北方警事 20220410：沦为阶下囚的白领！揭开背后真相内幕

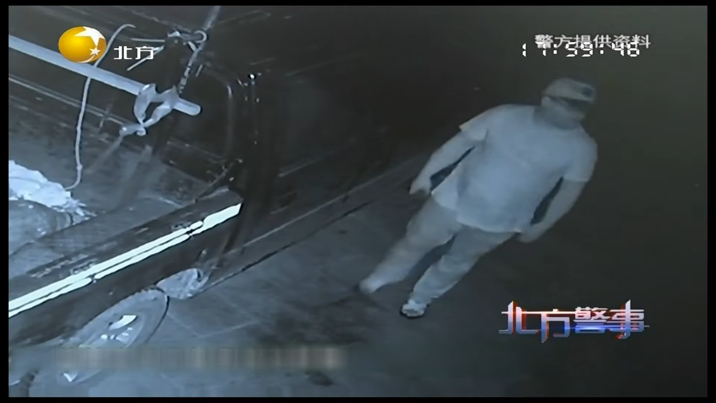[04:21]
只不过由于此人戴着帽子加上摄像头角度限制面部无法看清几分钟之后两个嫌疑人就来回搬动箱子警方推断他们搬运的应该是被盗的烟酒在这起案件